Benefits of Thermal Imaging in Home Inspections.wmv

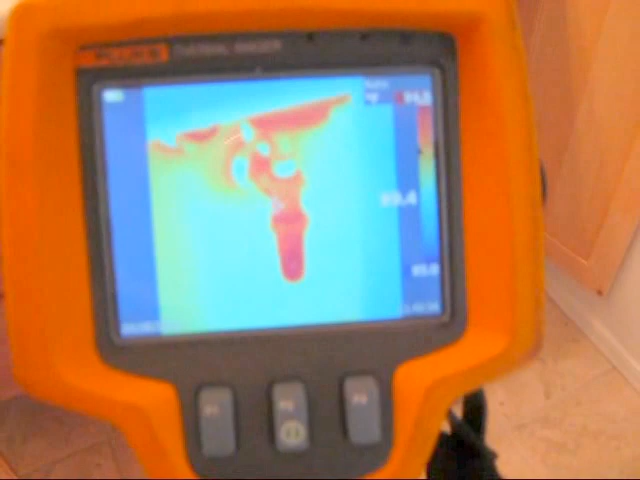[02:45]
Right now the drain pipe looks hot because we've been running hot water through it.
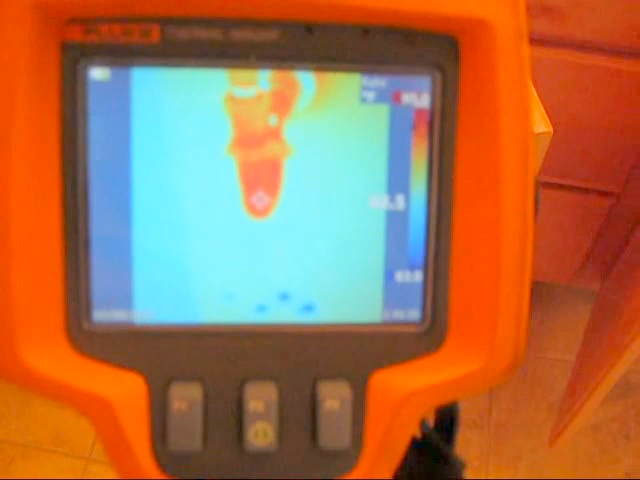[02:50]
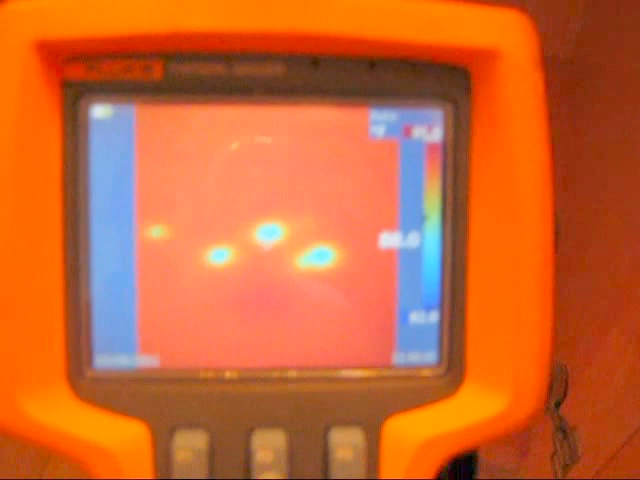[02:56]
This one here, we are actually seeing a few drops of water down there, so we know we do have a leak at this drain.
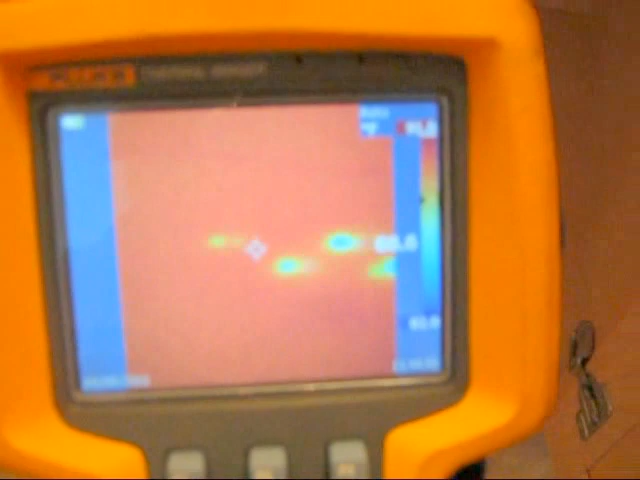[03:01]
Anything that is wet is going to appear colder.
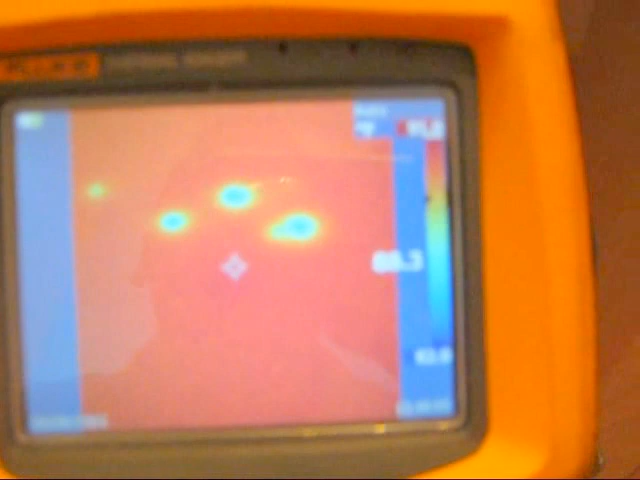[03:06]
As you can see on my thermal imaging camera screen, it is giving me temperatures.
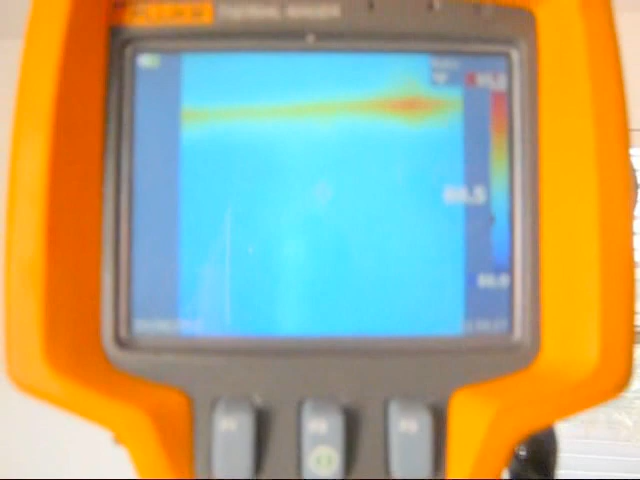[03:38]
Any wood to be any wall will transmit a small amount of heat, so that will make this appear to be x-ray, although it's not. It's just the studs a little bit warmer than the rest of the drywall.
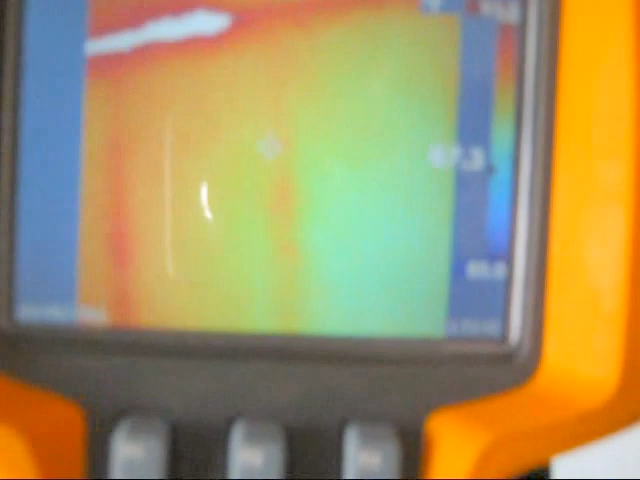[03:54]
We'll also verify our AC is working.
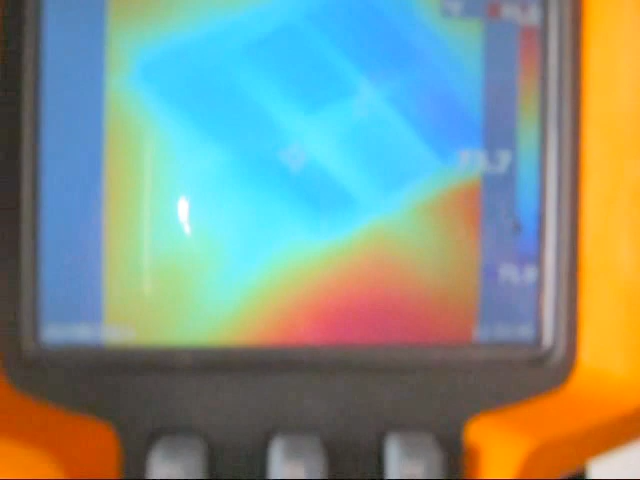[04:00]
You can tell how cold we're blowing out.
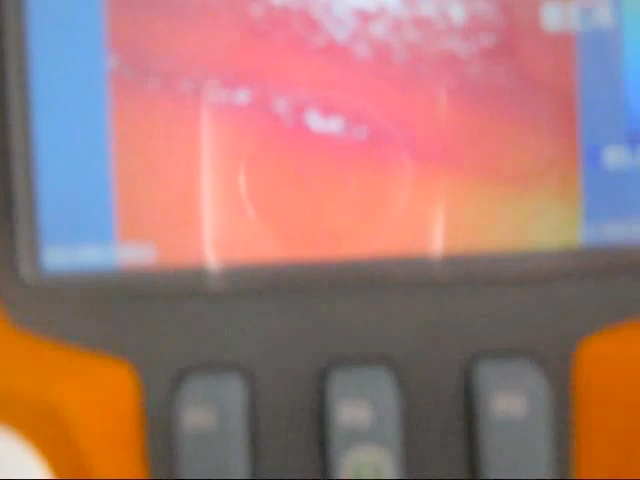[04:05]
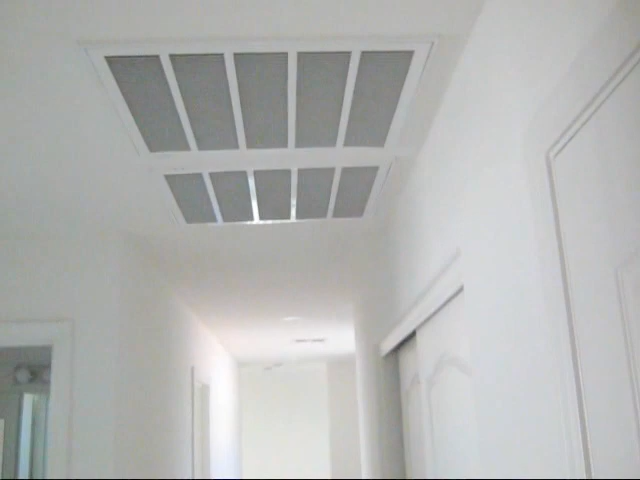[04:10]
And we can compare that to
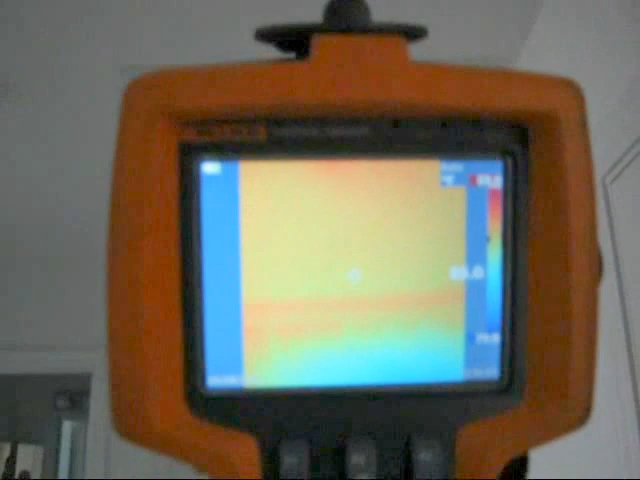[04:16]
the temperature of the air going in.
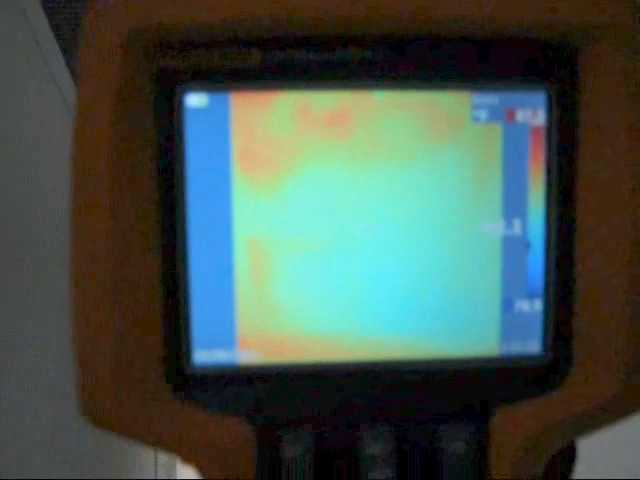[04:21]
So we can tell if we're getting adequate cooling in the home.
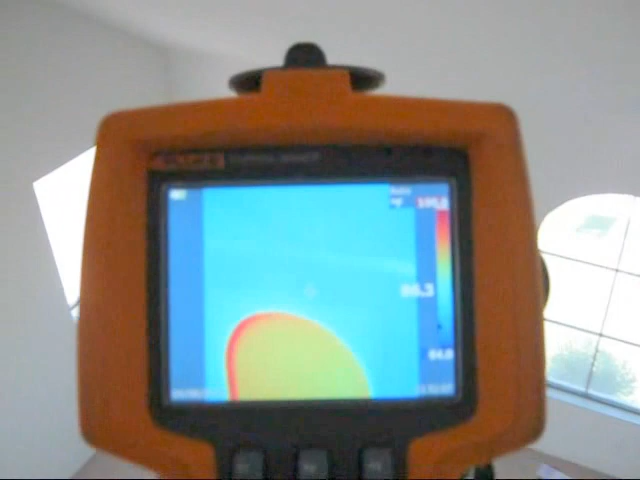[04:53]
And we're also looking at the rest of the walls for insulation.
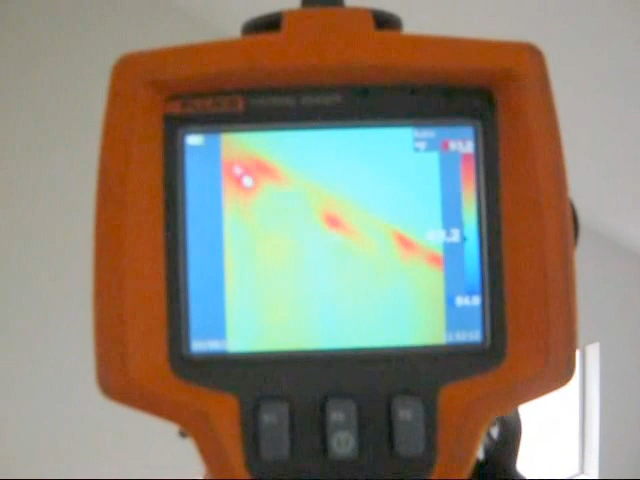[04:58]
Small hot spots. Very minor areas of insulation missing.
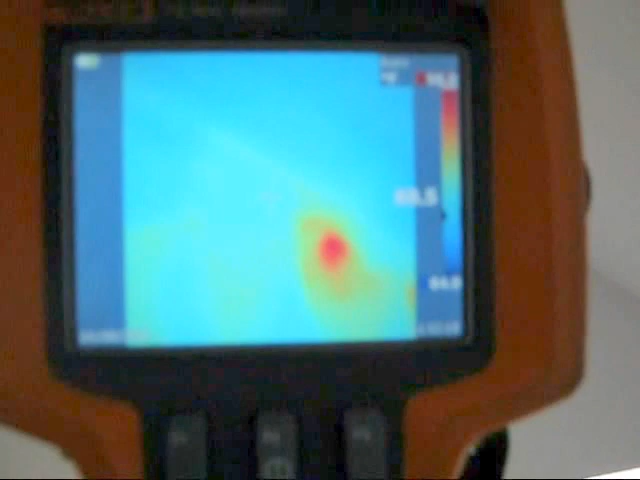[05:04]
Not worth tearing a wall open for.
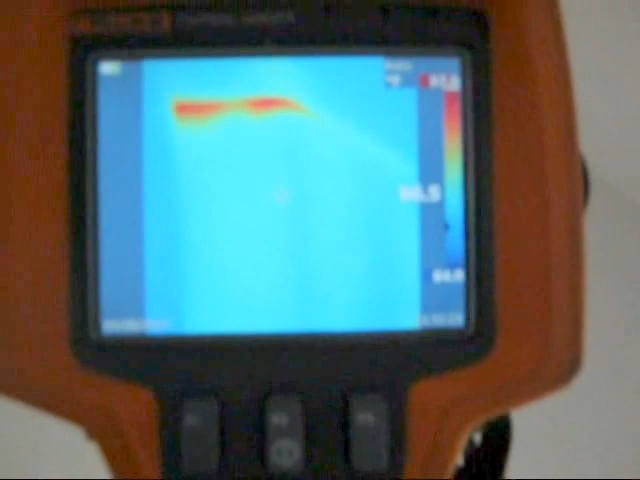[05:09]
Sometimes the insulation sags a little bit on the wall.
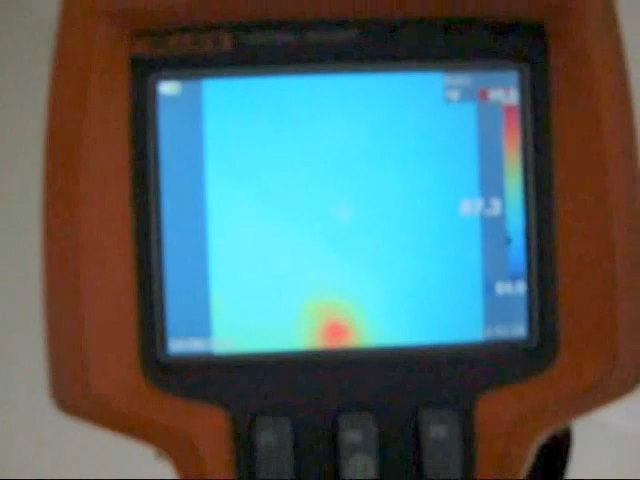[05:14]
But when we do find large areas, then we know you do have a potential problem that could be heating up a room.
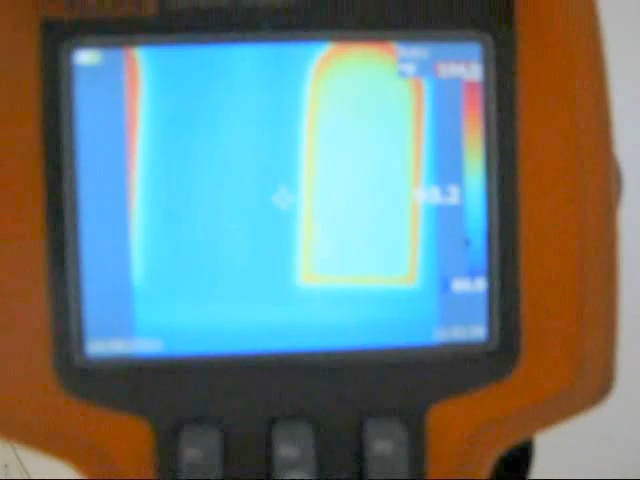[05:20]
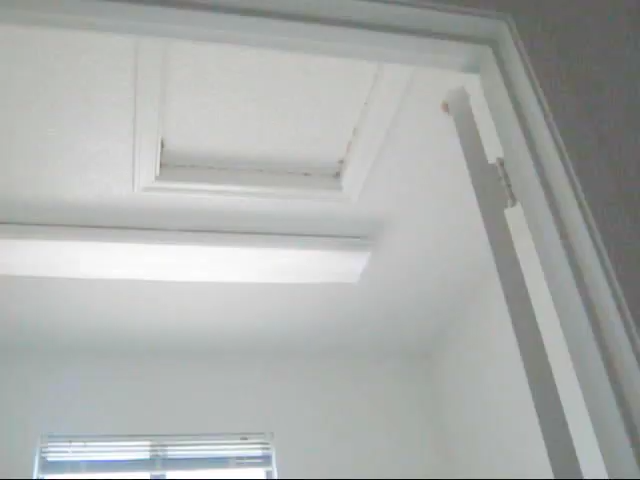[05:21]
Here we have an added excess panel that should have insulation over it. A lot of times it gets moved out of place.
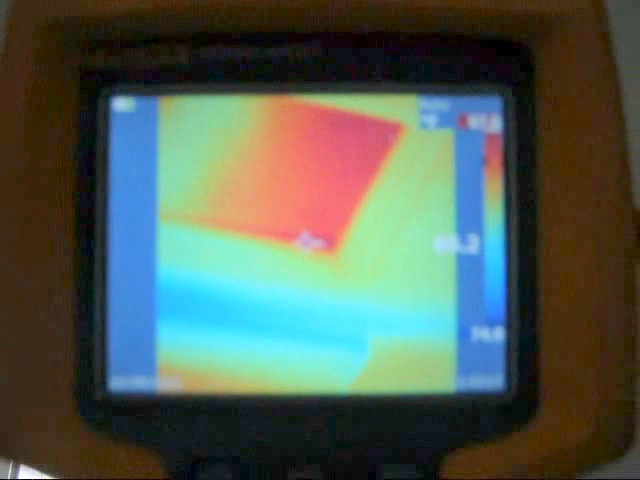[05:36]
And as we can see here, that is almost 87 degrees there.
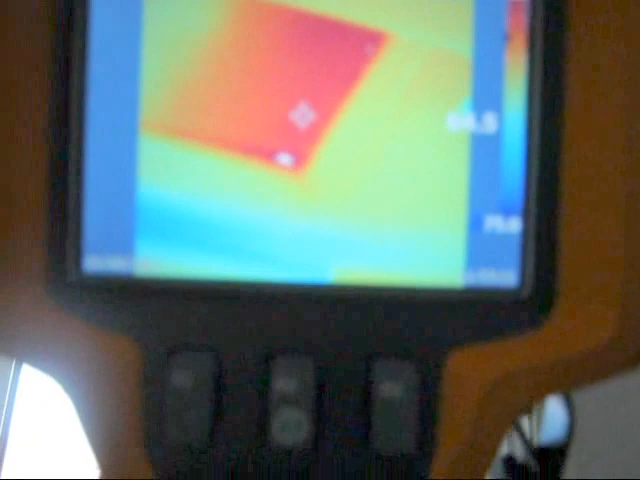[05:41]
And the rest of the ceiling is around 80 degrees.
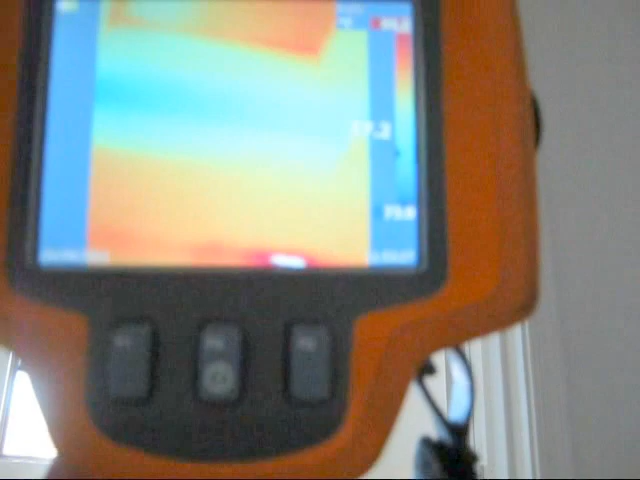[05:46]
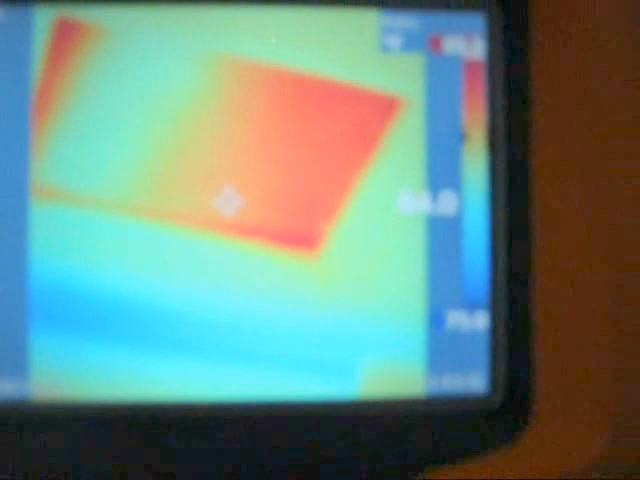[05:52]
I've seen these attic covers be as hot as 110. And that's just heat pumping into your room. Now we're downstairs in the first floor.
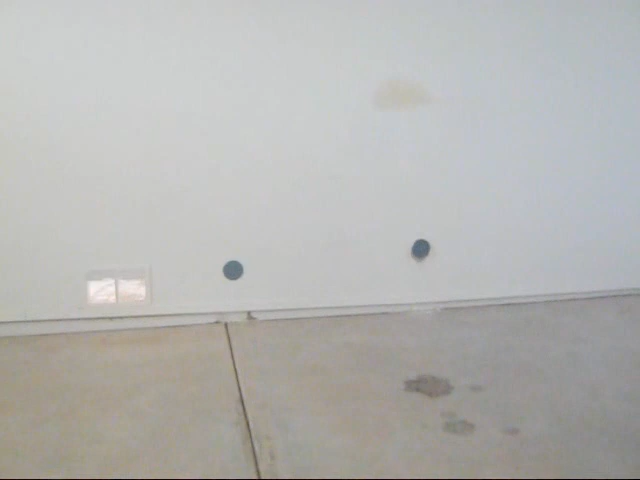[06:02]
After we've run out of plumbing upstairs, we'll come down here and look for any signs of moisture. We have a couple of clean outs here for the pipes coming downstairs.
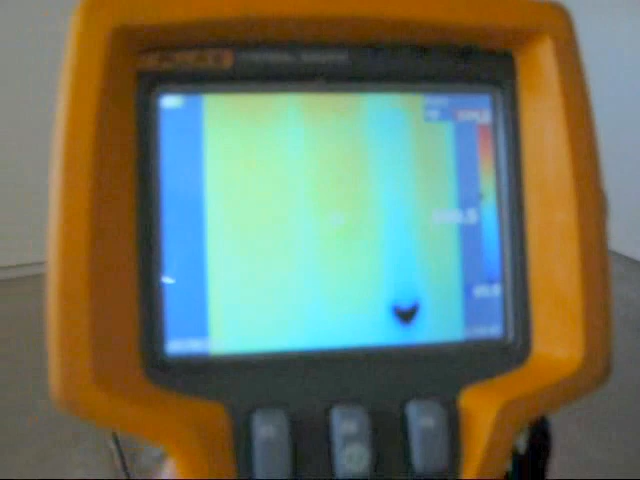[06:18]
And looking at them, we're seeing a little bit of
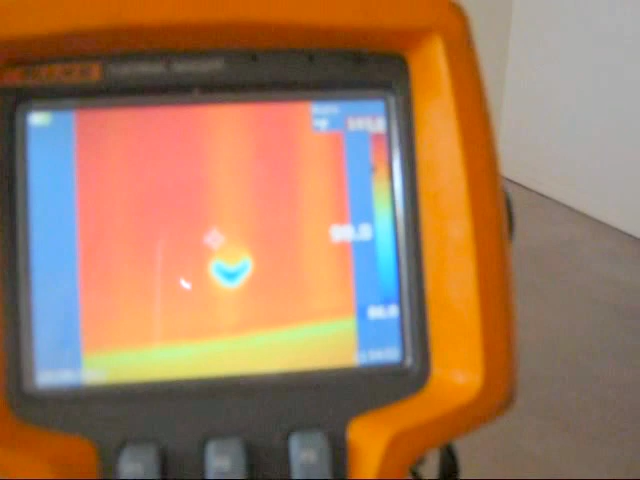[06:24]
moisture around one of them and there is staining on the wall. So that one was kind of obvious.